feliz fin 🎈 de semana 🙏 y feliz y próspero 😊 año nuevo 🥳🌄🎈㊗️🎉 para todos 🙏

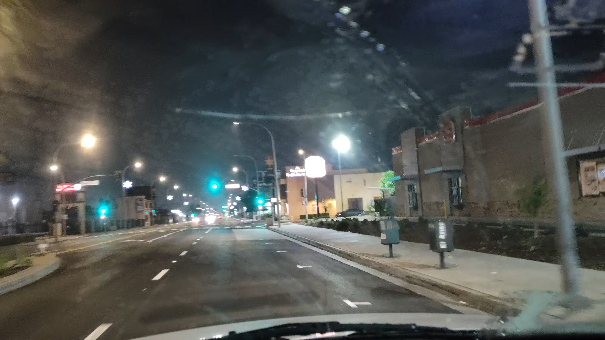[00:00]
Buenos días, buenos días. Es viernes. 12, 29, 23. Ya se fue. Se va, se va el año.
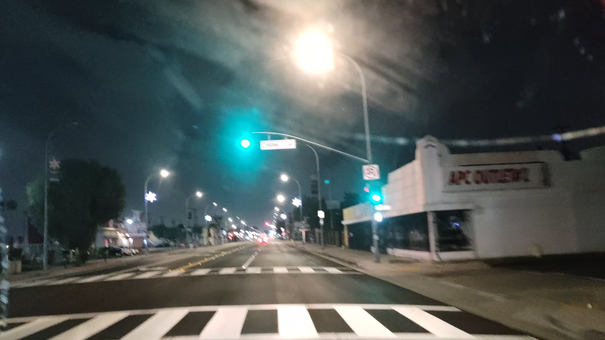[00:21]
Gracias, amigos, que tuvimos un año más de vida. Aquí vamos, mire.
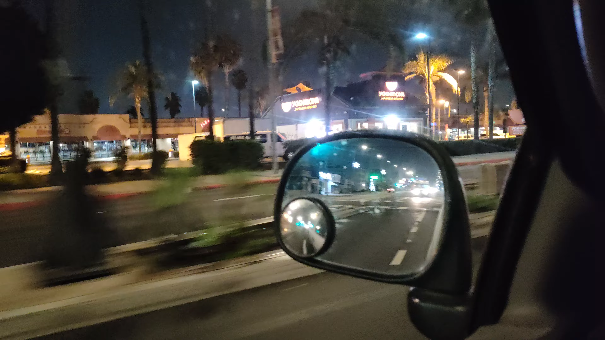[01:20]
En mis madrugadas, en mis desveladas. Aquí en lo que se puede y en lo que no también. Aquí es la ciudad de Maywood. Maywood, California. Por aquí, por aquí, por aquí radico yo. Ya voy rumbo al trabajo, a buscar el camión.